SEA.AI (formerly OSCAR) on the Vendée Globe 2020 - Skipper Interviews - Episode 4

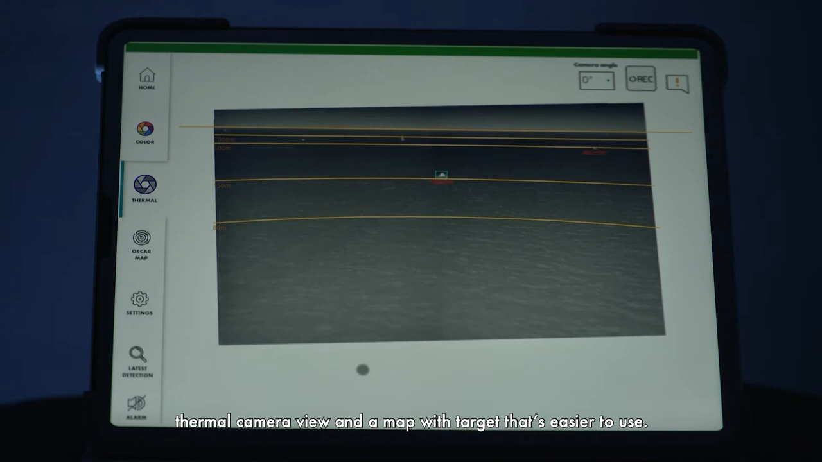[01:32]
où là on a carrément une apparition d'un point avec une flèche si c'est quelque chose qui bouge,